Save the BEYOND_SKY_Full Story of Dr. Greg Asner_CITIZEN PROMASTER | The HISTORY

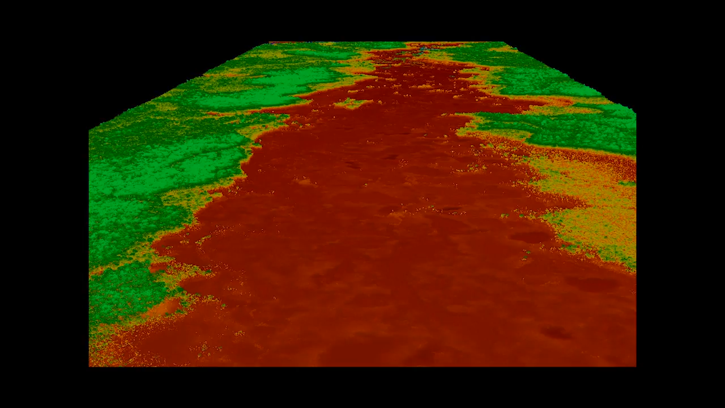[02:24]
invented a technique called laser guided imaging spectroscopy as we fly over we fire two laser beams from the bottom of the plane and those laser beams are
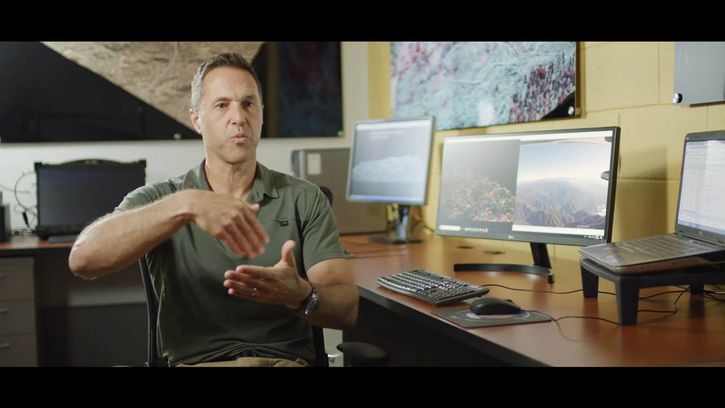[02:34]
sweeping back and forth that laser beam penetrates the forest canopy and every
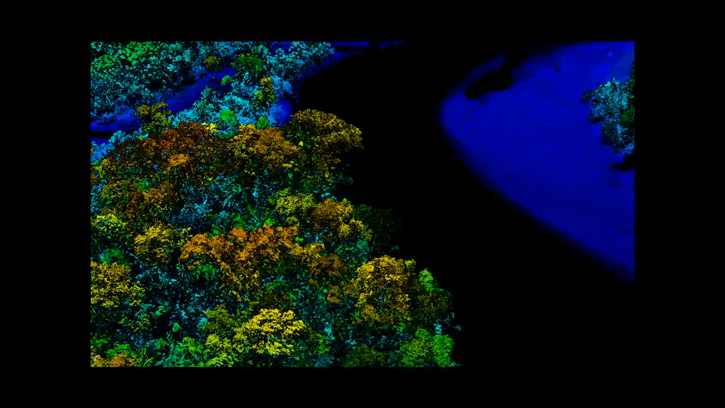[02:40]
time that one laser shot touches something that's vegetative it returns a few of the photons and we digitize that entire